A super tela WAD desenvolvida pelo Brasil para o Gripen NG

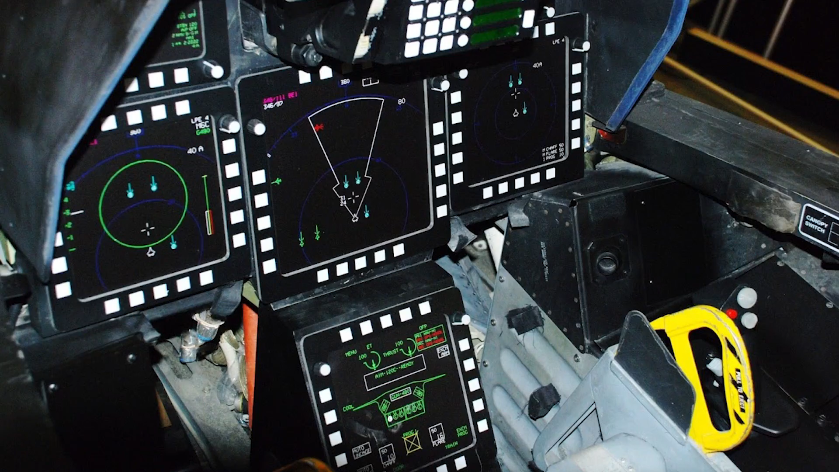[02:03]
e é aí que entram as telas multifunção, que como o próprio nome indica, também servem para o piloto dar ordens ao computador da aeronave.